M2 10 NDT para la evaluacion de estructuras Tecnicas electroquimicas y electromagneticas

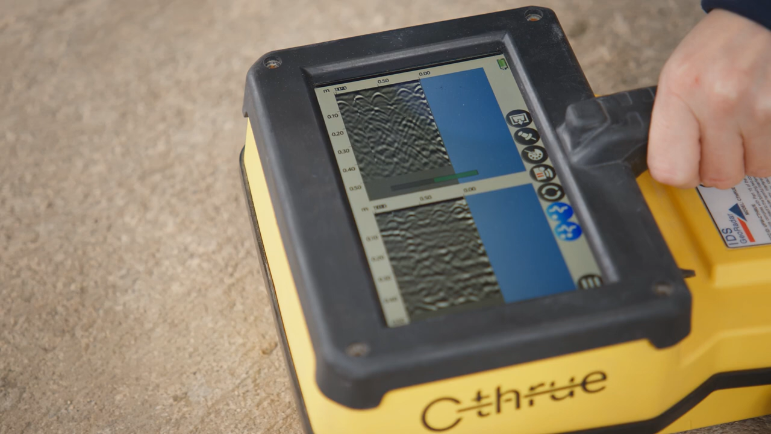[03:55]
El radar grama recogido puede visualizarse en tiempo real durante la inspección.
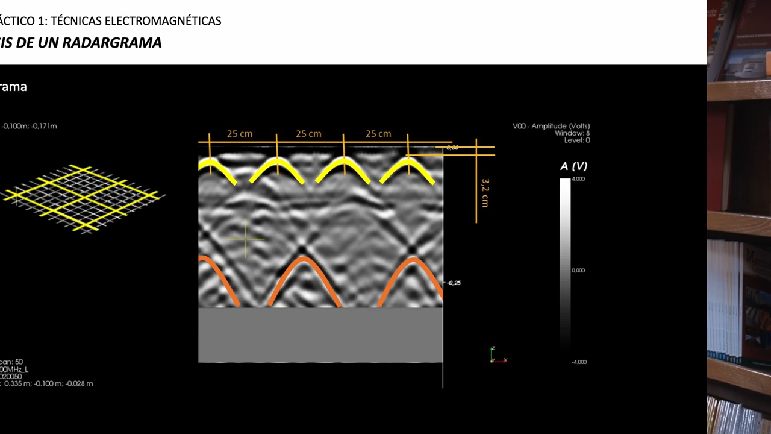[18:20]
Efectivamente, estas hipérbolas aparecen como consecuencia de una segunda capa de armado que se encuentra a mayor profundidad.
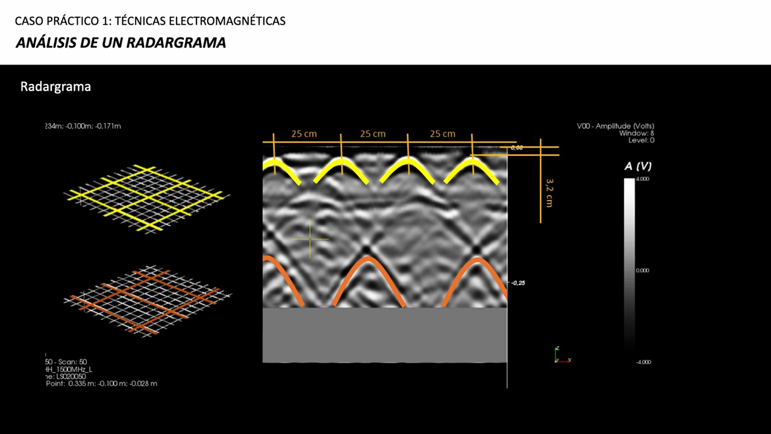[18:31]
Por lo tanto, el georadar es una técnica que posee la suficiente resolución para identificar distintas capas de armado a una profundidad considerable dentro de una estructura de hormigón.